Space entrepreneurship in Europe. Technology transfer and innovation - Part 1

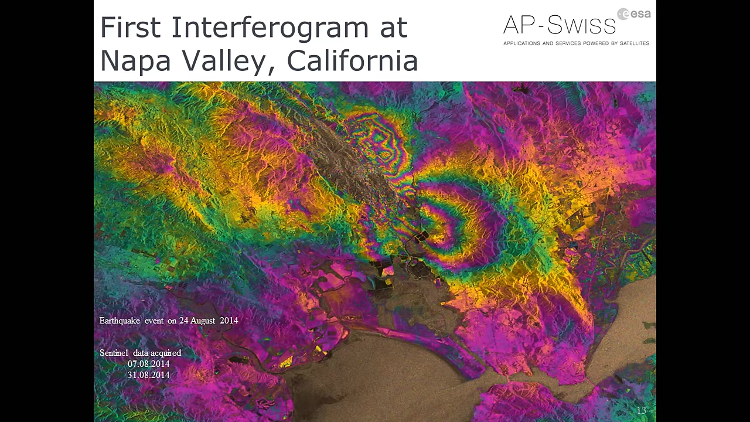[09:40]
which picture the deformation of the ground in the area of a fault following a big earthquake in California, which happened shortly after the launch of the Sentinel.